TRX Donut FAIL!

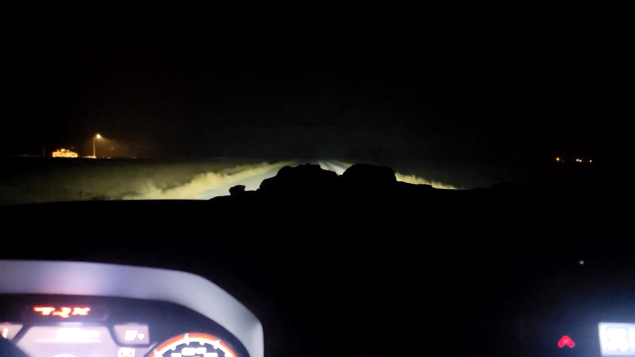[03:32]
I don't know, I don't use it much, or I don't have it up very often, and I love the Alpine Premium audio that's in the Jeep and car, because like the subs are actually pretty awesome. But I mean, listen, you don't want music loud enough to drown that out, so
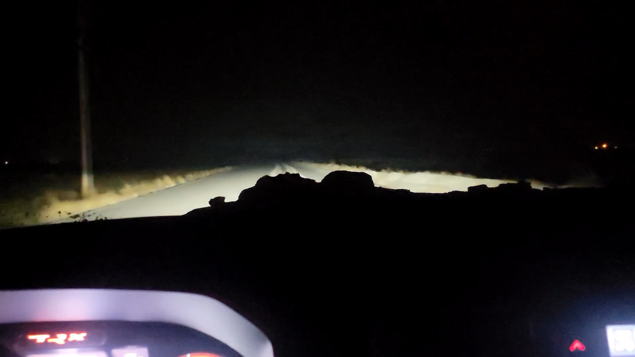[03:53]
it's a smidge pointless. I also just decided to test something, and I'm really surprised by the result, because the auto high beams, like, they're so good at picking up light, and like when the headlights are hitting the snow, like it brightens up the snow falling out of the sky so much.
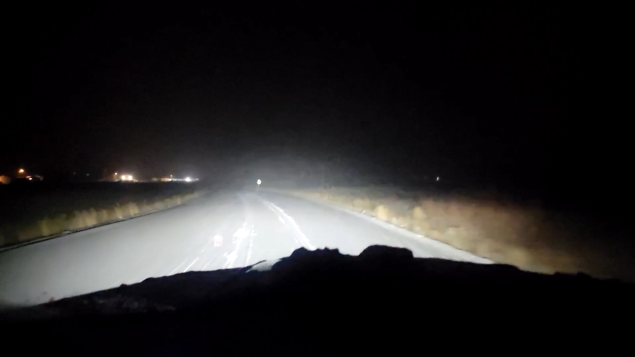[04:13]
I'm a little bit surprised that isn't enough to trigger them to shut off. It's actually, considering like I've had reflections off of street signs and stuff shut them off before, so. Yeah, that's kind of surprising to me, because it's like, that is quite whited out. I've come this way a lot, and I don't know, I never realized that,
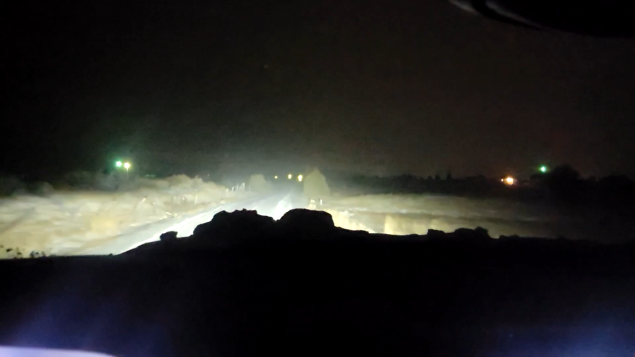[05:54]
I'm on a back road, so it's like not as maintained, but it is dirt underneath, so you'd think that would help some. But yeah, I was just going like 20, like a little over 20. I was like 23 or 24, and like slid wide out into this like wide spot. Like, not a lot, but still, like, when it's that bad that going barely over 20, you end up like sliding quite drastically.